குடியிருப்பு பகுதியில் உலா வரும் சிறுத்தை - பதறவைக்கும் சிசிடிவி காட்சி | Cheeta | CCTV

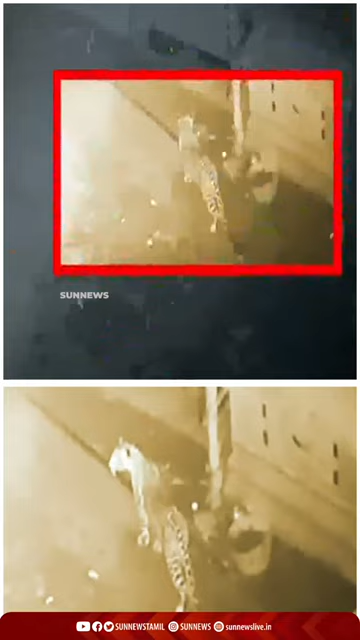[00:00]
சத்தியமங்கலம் அடுத்த ஆசனூர் அருகே குடியிருப்பு பகுதியில் சிறுத்தை புலி நுழையும் காட்சிகள் சிசிடிவி கேமராவில் பதிவாகி இருப்பதால் பொதுமக்கள் அச்சத்தில் உறைந்துள்ளனர்.